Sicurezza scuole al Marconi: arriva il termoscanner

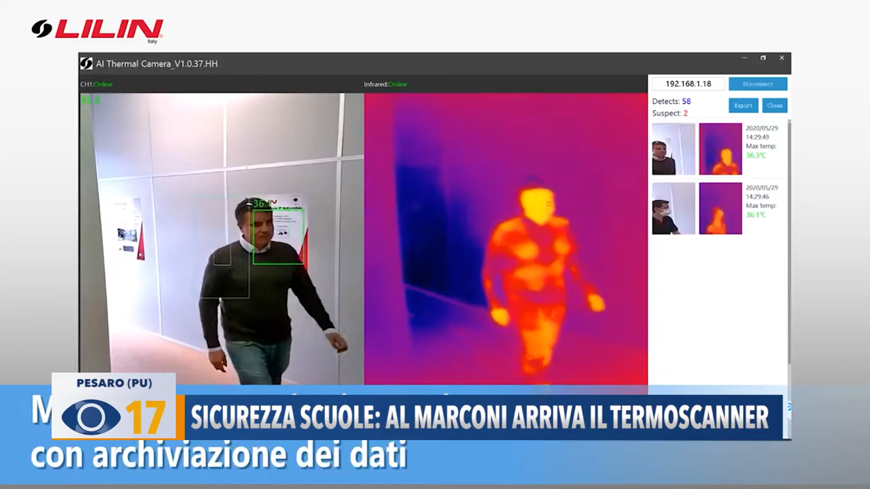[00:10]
in tempo reale ogni alterazione sopra i 37 gradi e mezzo e così
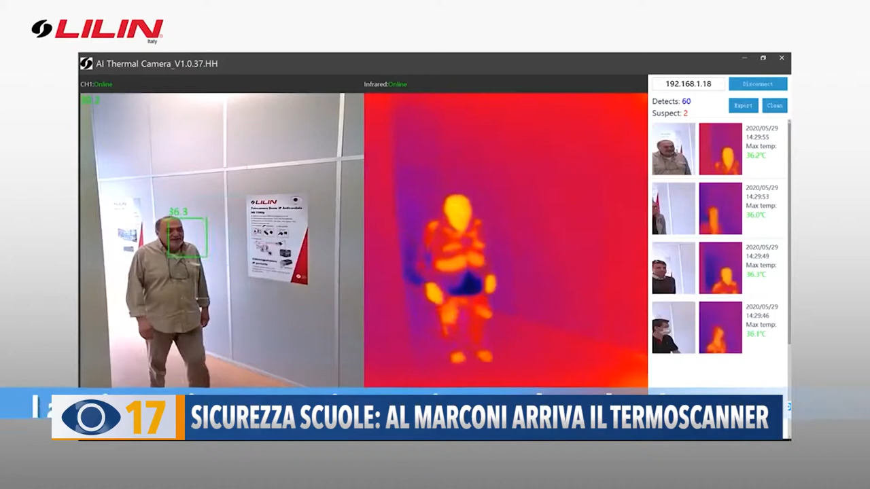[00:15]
che il liceo scientifico Guglielmo Marconi di Pesaro intende affrontare l'inizio delle attività
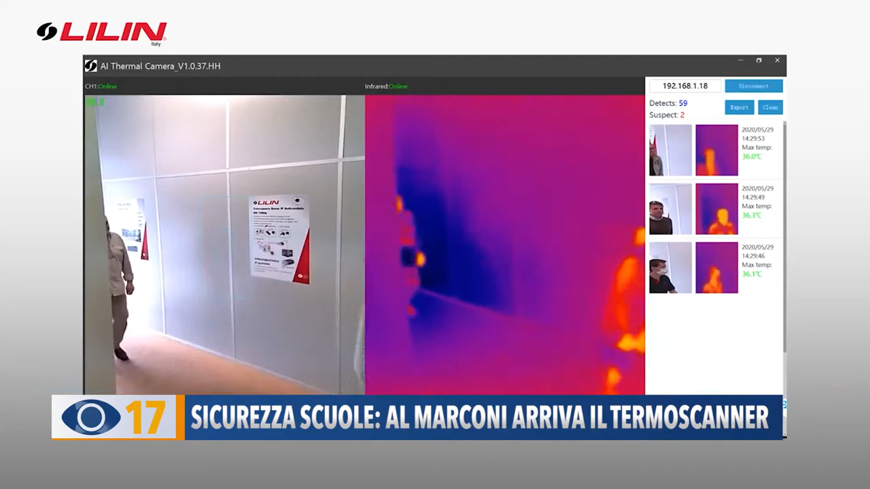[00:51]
rappresenta un corpo con una temperatura superiore a 37 gradi e mezzo suona un allarme, a quel punto c'è un collaboratore scolastico che
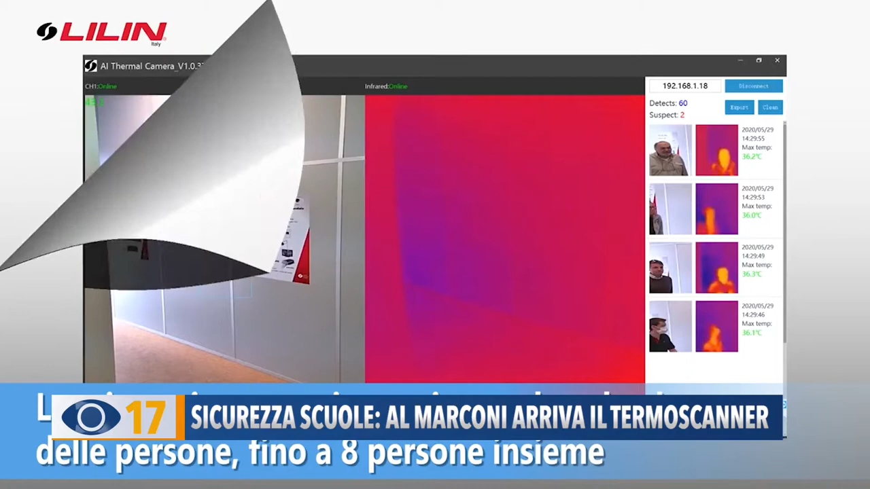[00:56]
ferma il ragazzo gli fa un'ulteriore verifica della temperatura